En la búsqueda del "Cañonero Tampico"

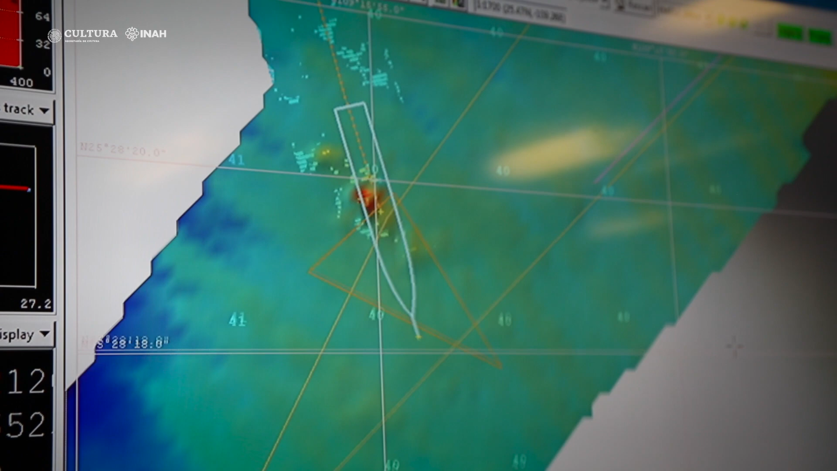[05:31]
Se han desarrollado nuevos transectos de prospección a bordo del Tejolutla con el personal del buque de investigación de la Armada de México. Y el día de hoy se encontró una anomalía a 40 metros de profundidad, cuya morfología y cuyas dimensiones pueden apuntar a un buque del tipo del Tampico.